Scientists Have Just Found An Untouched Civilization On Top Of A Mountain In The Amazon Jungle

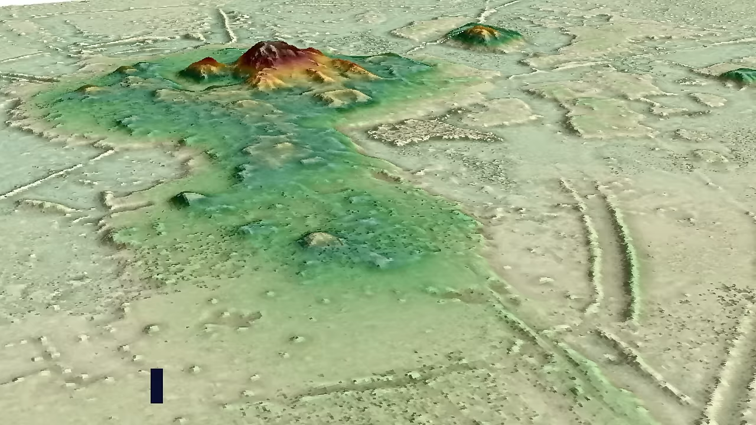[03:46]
They also discovered that the society decorated their cities in the annually flooded savannah with tall ceremonial structures,